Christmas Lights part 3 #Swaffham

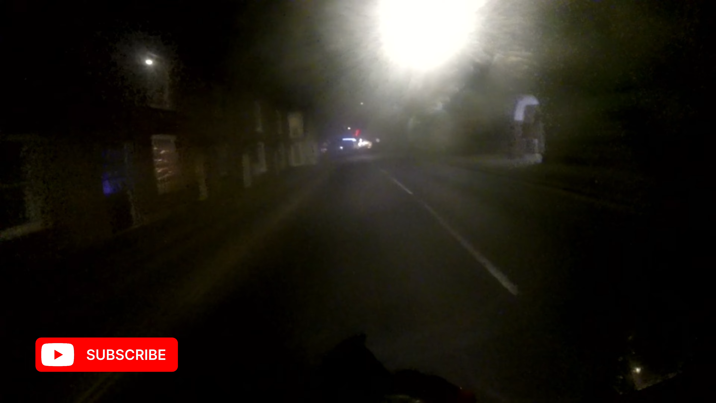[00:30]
Today we're in Swatham Back for another Christmas light edition It looks pretty It's a small place once again So this will be a short little video
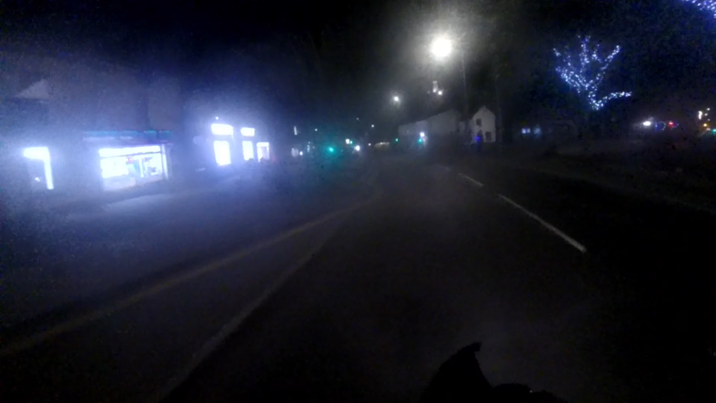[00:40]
But yeah Let's just have a little look see See what's there What's about
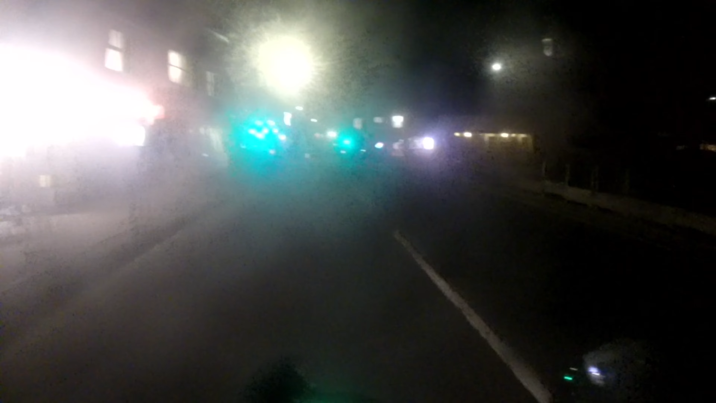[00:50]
Cut through here So There's a few lights about Right We've got some up there That looks nice
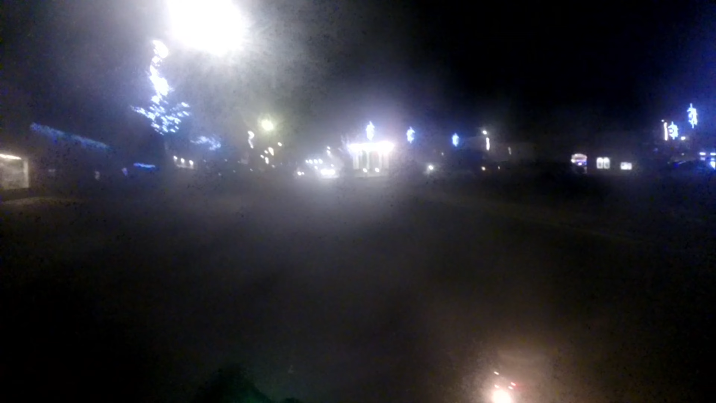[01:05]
Nice coloured one Like I say It's only a small little place But Yeah It looks nice It looks very nice Right We'll find some way to turn around Alright Let's have a little look down this side
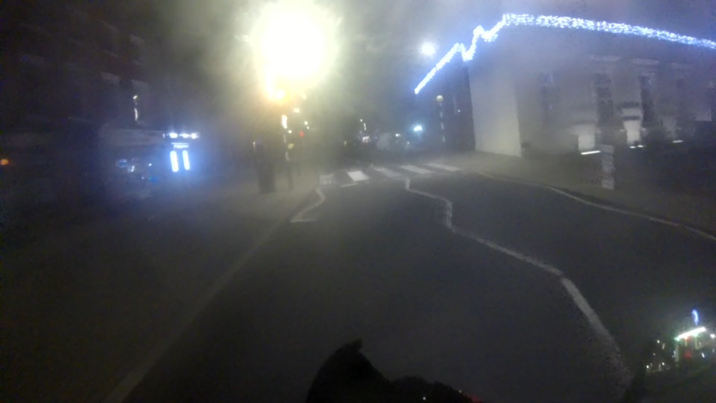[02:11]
Yeah it's pretty Well a little place is pretty Definitely gets my seal of approval
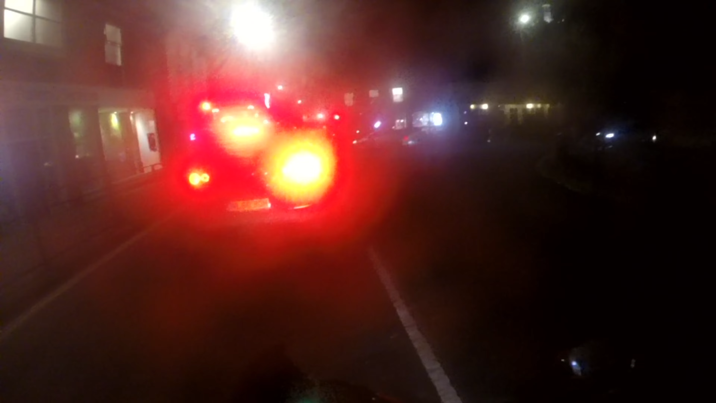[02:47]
Just go and go and get the picture and we're off